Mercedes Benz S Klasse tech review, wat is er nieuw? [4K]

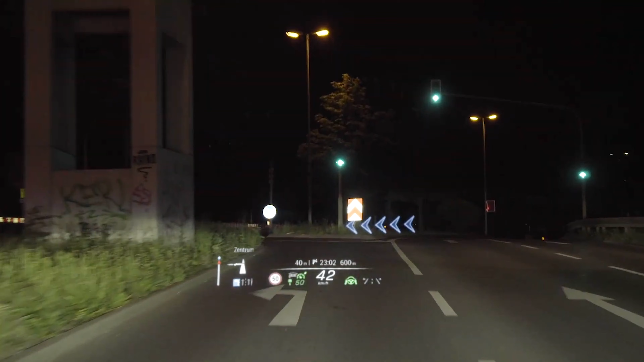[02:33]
Hier voor mij, geprojecteerd op de weg. Zelfs die kan je aanpassen. Minimal, Sport, Standard. Het allerstrafste is wel de Augmented Reality Mode van de Head-Up Display. De naam verklapt het al.